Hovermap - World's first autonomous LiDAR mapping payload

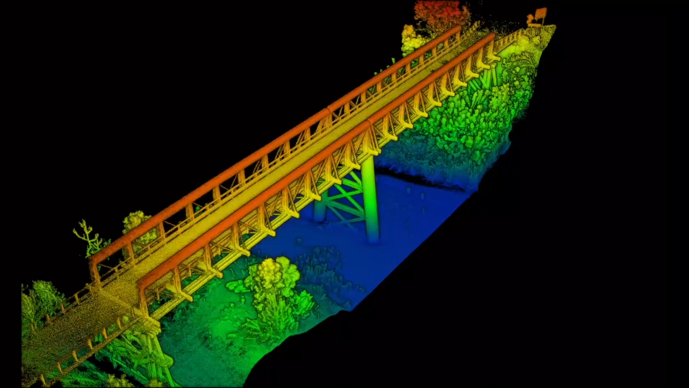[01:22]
As is the inspection of above ground assets, including bridges, telecom towers, transmission towers,